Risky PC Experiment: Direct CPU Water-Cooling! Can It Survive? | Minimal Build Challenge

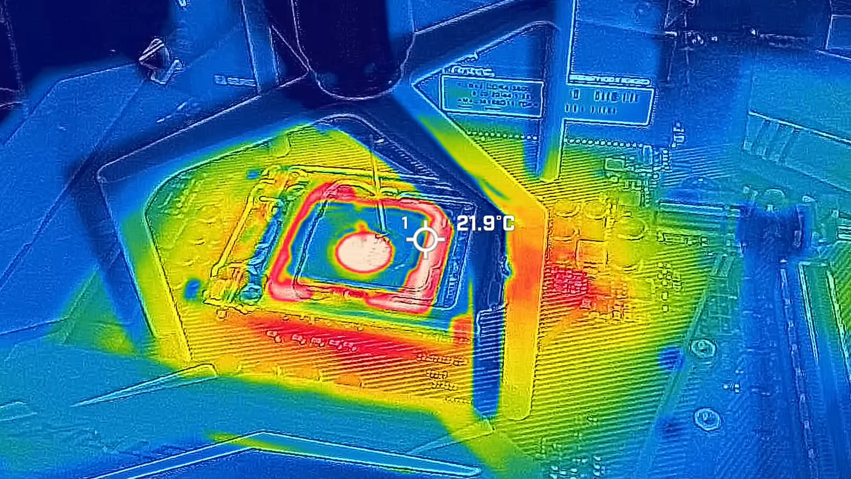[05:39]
On screen: spot 21.9°C
she's going to be getting cold even though our droplet is slowly growing in size we're gonna have to think of
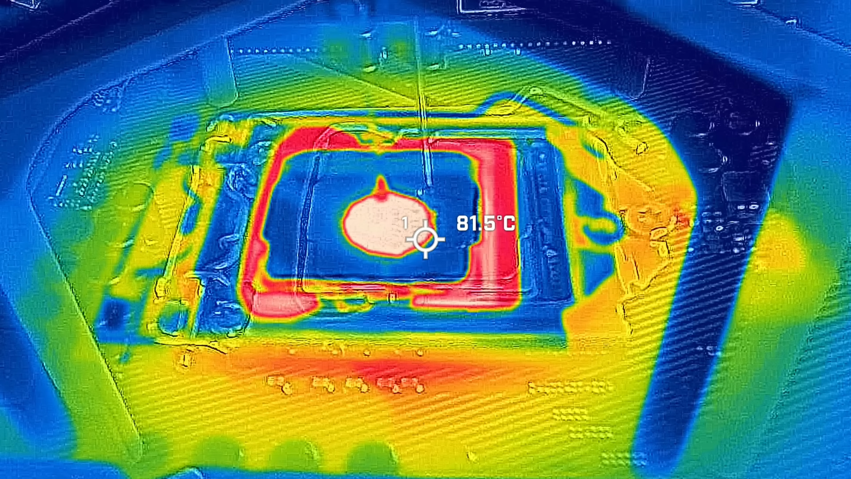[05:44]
On screen: spot 81.5°C
something
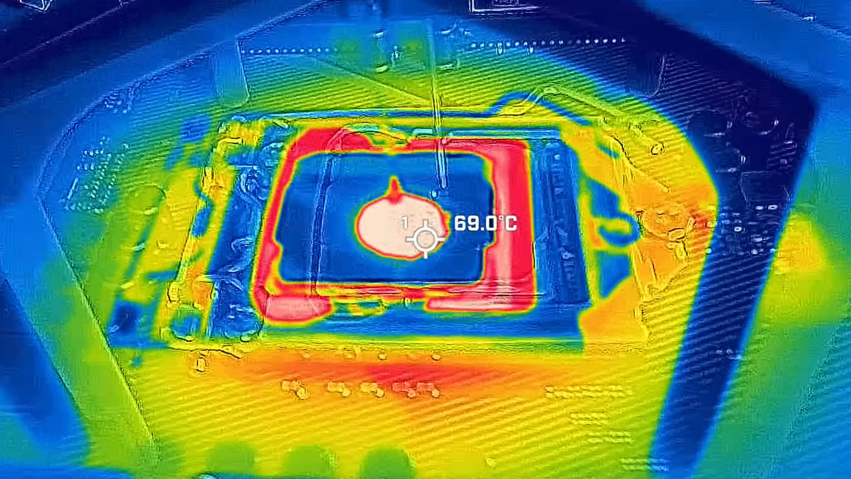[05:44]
On screen: spot 69.0°C
else budget
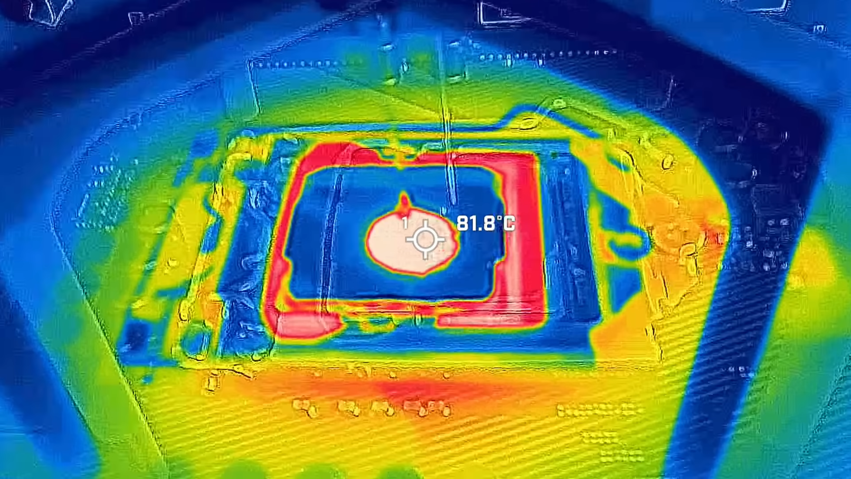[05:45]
On screen: spot 81.8°C
wise to solve the problem so the water is evaporating and it's shocking to see how hard my water is and i have a water softener but